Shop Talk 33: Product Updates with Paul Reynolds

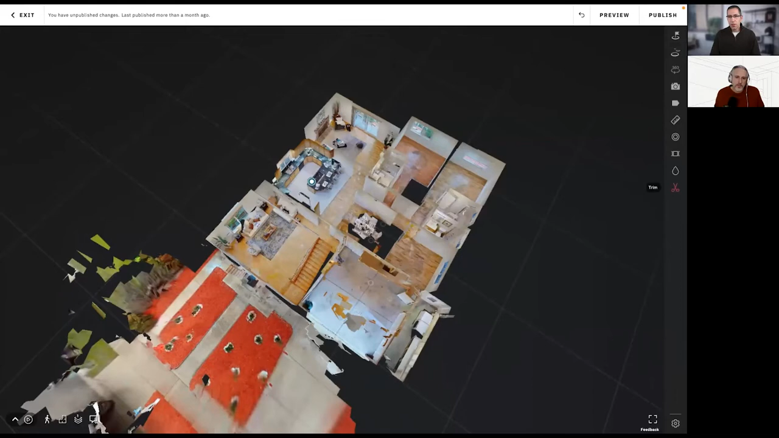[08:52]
yeah if you want to show it real quick go sure uh if i go here and i'll just add uh let me get uh get rid of all these i don't know another thing folks will notice is the view
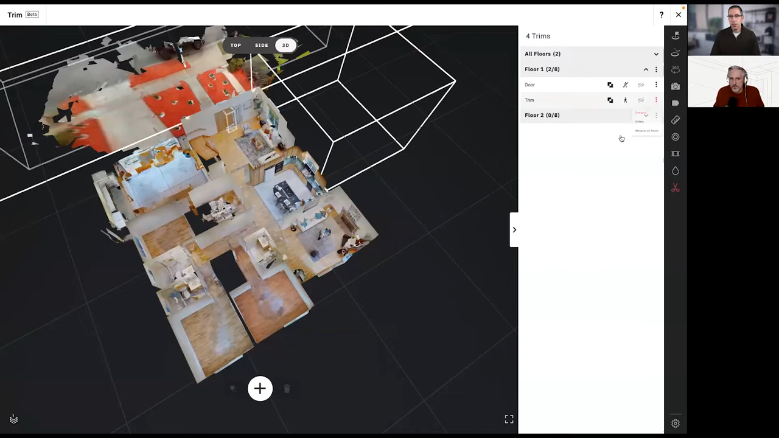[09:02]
controls at the top um so this is the first time we've introduced kind of a complex 3d editing tool in workshop and we wanted the ability to control the camera so we've
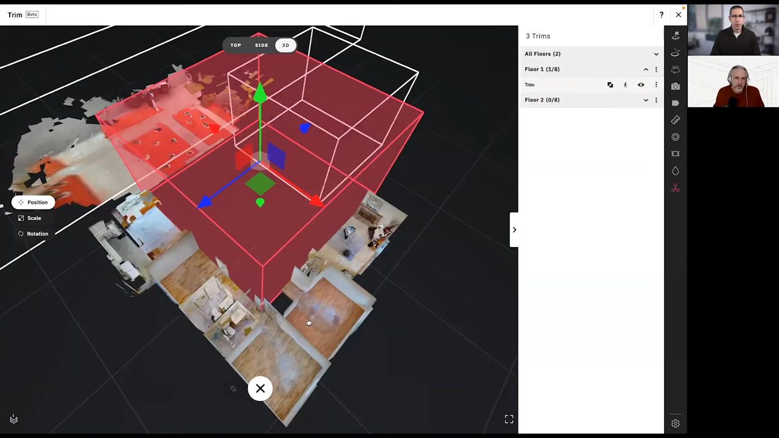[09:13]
uh created these top and side orthographic views where it doesn't do the perspective and you can snap to these kind of flat on views which is really helpful for uh yeah
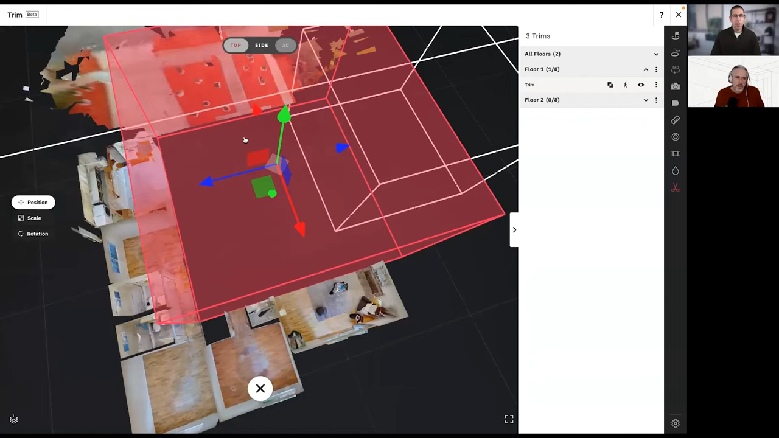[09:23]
if you want to look at it from the top if that makes things easier you can move uh the box around in more 2d kind of way and i can change the scale so a little pro tip uh there's hot keys for position scale and rotation it's four five and six so if you're really trying to tune a box uh you'll find that uh with this current version and we're making some improvements to it um you'll get your box and position and you'll need to tweak the scale or rotate
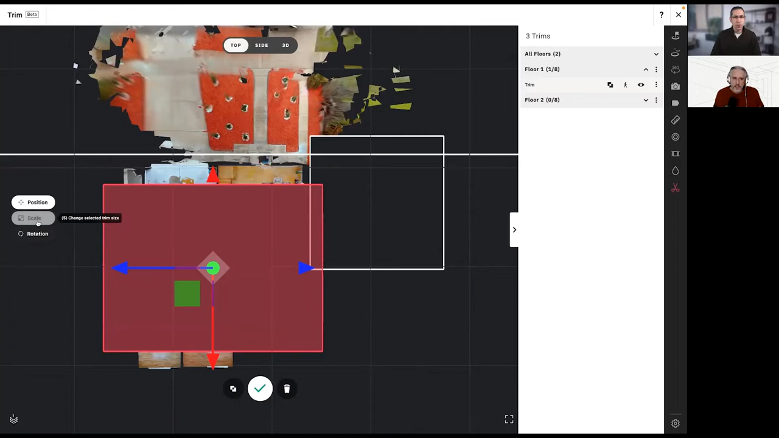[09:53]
and uh you'll if you find yourself bouncing between position and scale uh you know you can hit four five and six to quickly go between those yeah and i also noticed that uh there are quick keys for top and 3d but not side can you talk a little bit about why you guys didn't put a hotkey for side uh well so when you go into
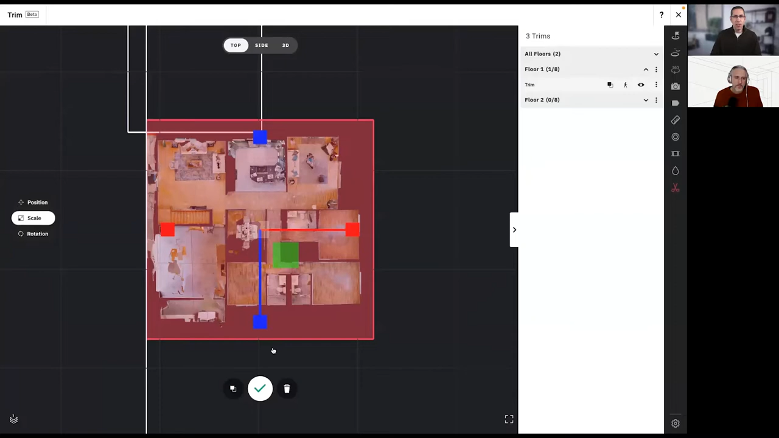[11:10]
that would be how you would do it can i have one box be uh inverted like this and then i noticed that there's another little tiny bit here that i would need a second volume yeah yeah you can actually have nested boxes
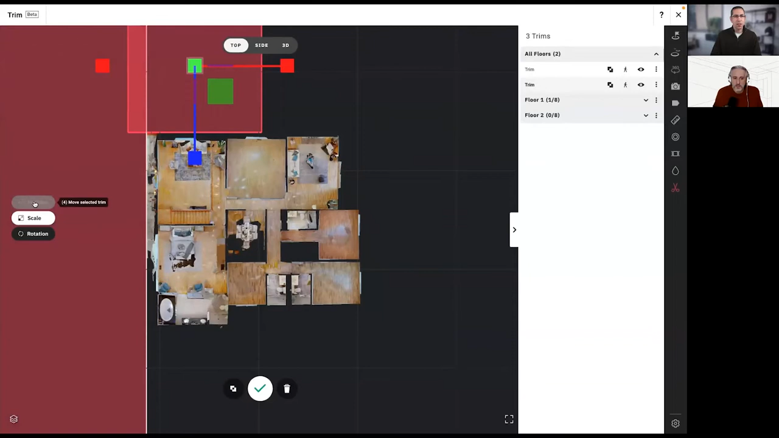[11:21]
and um and we you know it gets a little complex if you have a bunch of nested
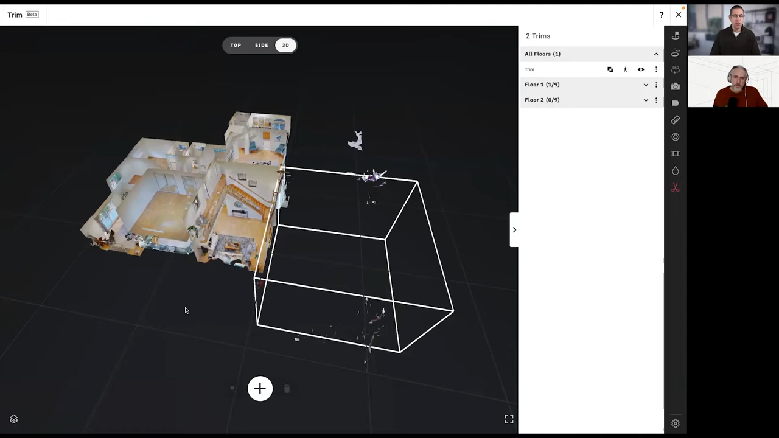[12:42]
of method you can really save on the number of um boxes that you would need instead of putting like four around the house i just did one to cover the whole house yeah and it's worth uh addressing that but uh the limit on trims is purely for performance reasons so yeah um you know the way we're masking out this geometry is in real time uh even when it's shown in showcase and even when it's on a mobile device so we have to be really careful about
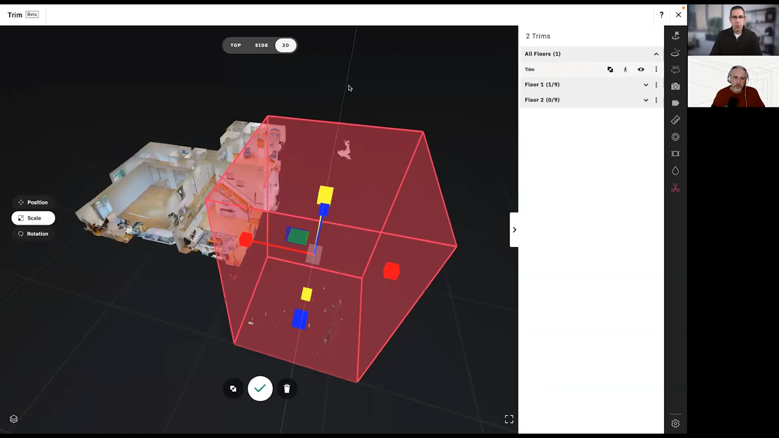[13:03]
the performance we always want the highest possible performance uh across all the different devices we support which on the viewing side is quite a bit because we're web-based 3d so
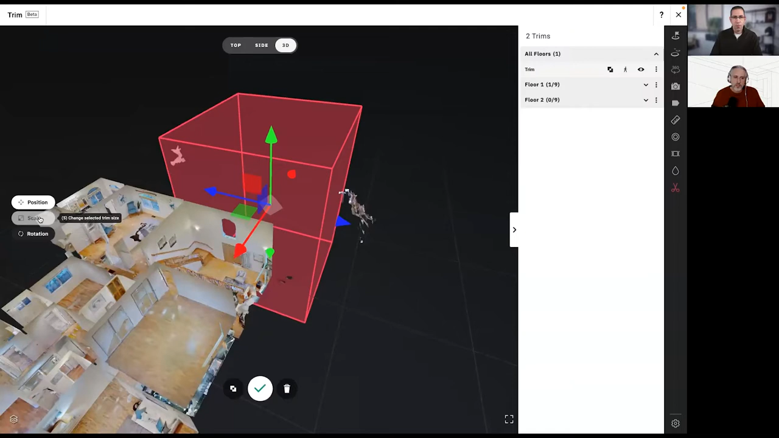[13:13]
um we we have the other way you can think about it is we can only uh reasonably render uh 10 trims at any given
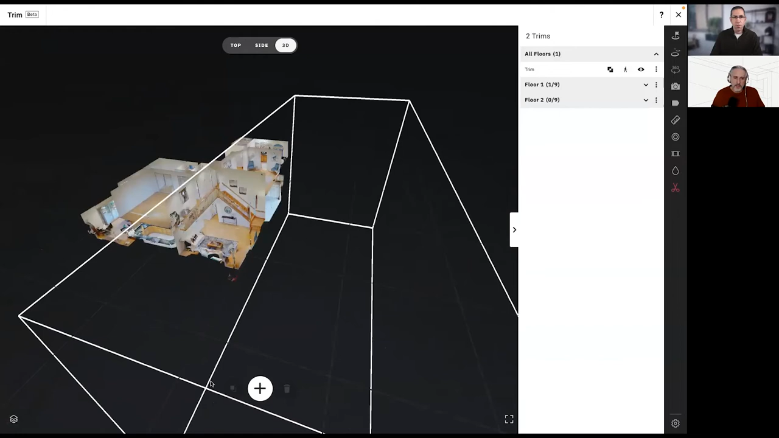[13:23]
time uh so if you have a single floor selected we can do the 10 trims assigned to that floor if you have all floors selected the the 10 that are assigned to that group are used and that's why if you move a trim to the all floors group it counts against each per floor because it'll always be there no matter what floor you're on but it's purely for performance reasons we would love to not have those limits but it's just the realities of of web 3d um and you know it's something we